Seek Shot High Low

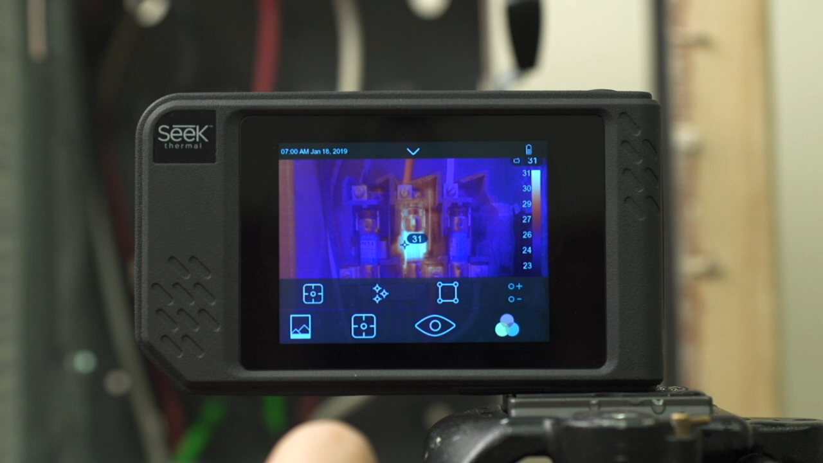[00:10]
With the menu open, simply tap the icon to the farthest right, which is the high-low icon, and tap again anywhere in the active image to minimize the menus. Now you'll see that this dynamically updates the high and low with a red reticle and a blue reticle in your active scene.
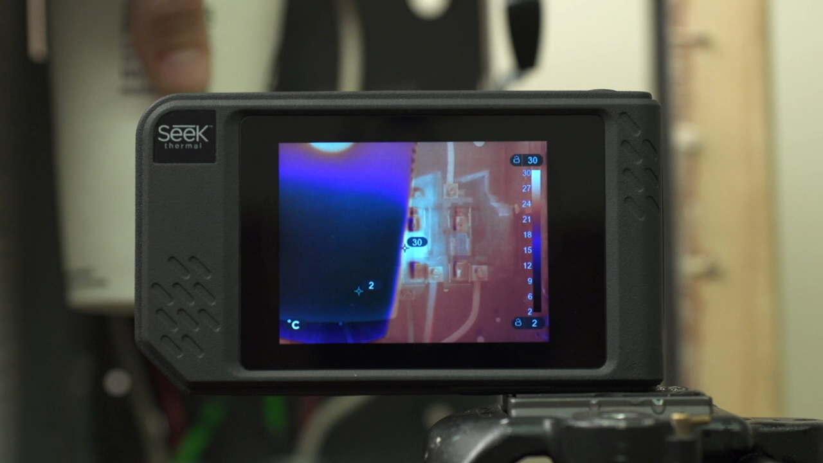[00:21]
On screen: scale top 30°C, scale bottom 2°C
If we move around the image, you'll see that the low reticle for the cold item moves around to follow it. Luckily, you can see the two new pieces. If you have the same ones in the active image, you can see this in the same the bottom line. And you can see this is the highest amount. You're in the same direction. There's no seatbelts in the same direction. There's no seatbelts in the same direction.